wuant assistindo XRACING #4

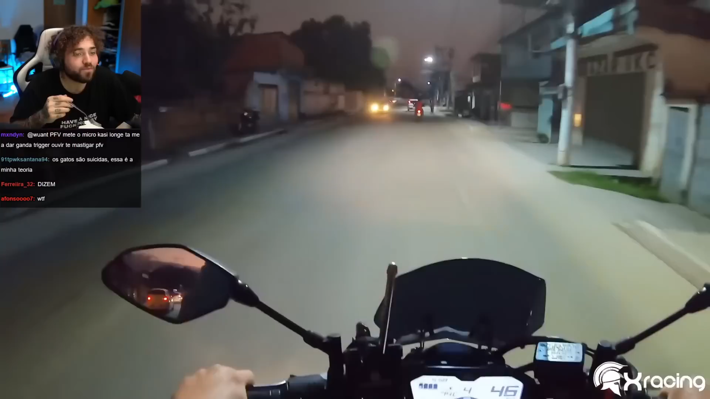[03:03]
Ele veio do nada. Cachorro, peixe, rapaz. Cara, de onde que saiu esse bicho, doido? Meu Deus do céu, velho. O que esse cachorro tava caçando, cara?
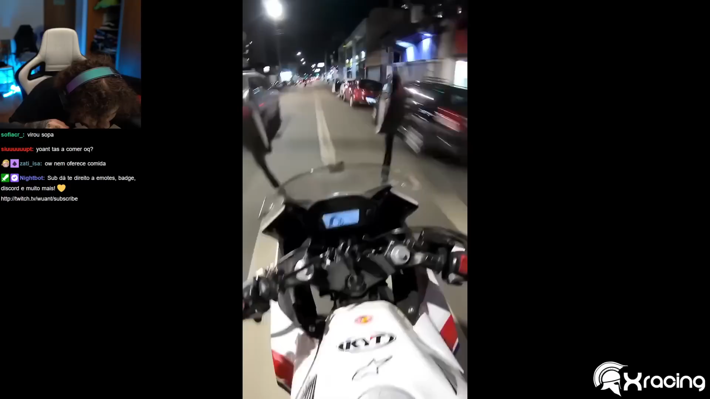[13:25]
Esses queriam se matar. No meio da estrada, mano.
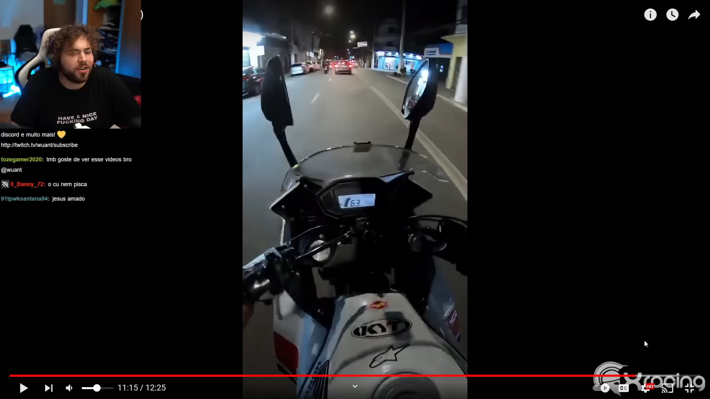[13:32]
No meio da estrada, bro. Esses queriam se matar. Mano, se for... E aí, a cena é que a passadeira... A passadeira não está mesmo aqui? Espera aí. Não, não está, não está. Ele não passou por uma passadeira. Está aqui uma passadeira, caralho! Está aqui uma passadeira, anda um bocadinho... Esses queriam se matar.